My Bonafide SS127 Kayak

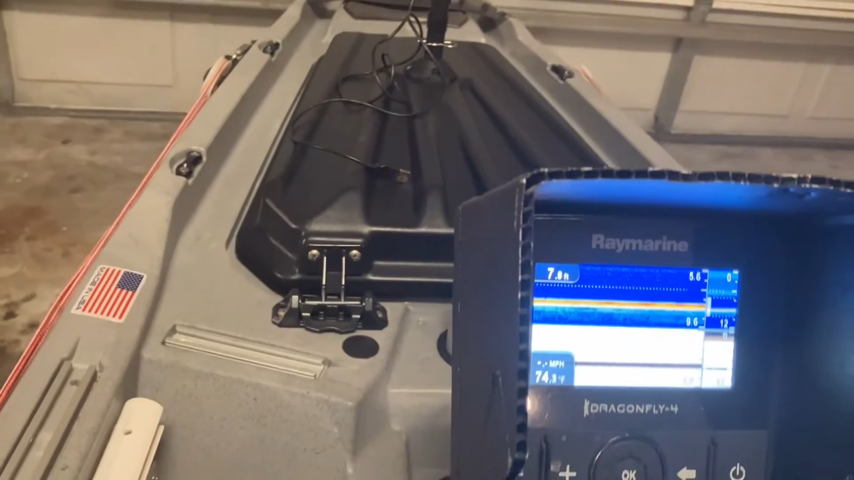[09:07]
a Raymarine I'm yeah it's a Raymarine Dragonfly 4 Pro and
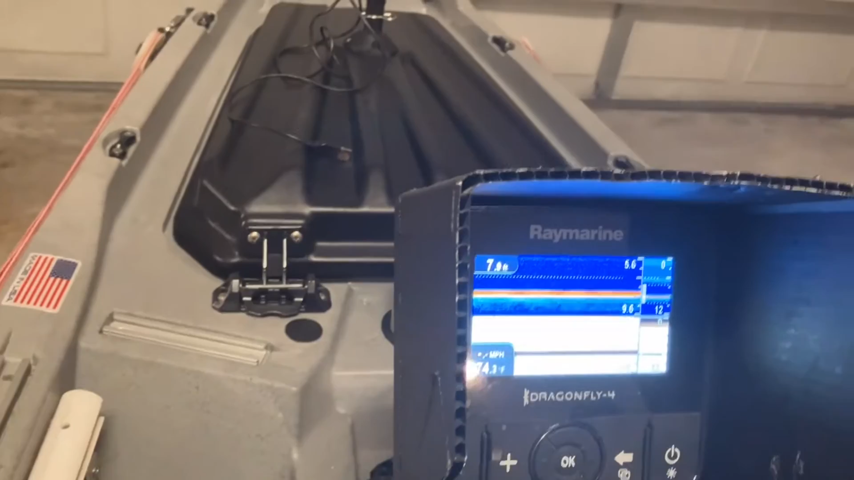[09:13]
it's really really a nice nice fish finder I'm pretty happy with it I've only had Lowrance up to this but I got to tell you this is pretty user-friendly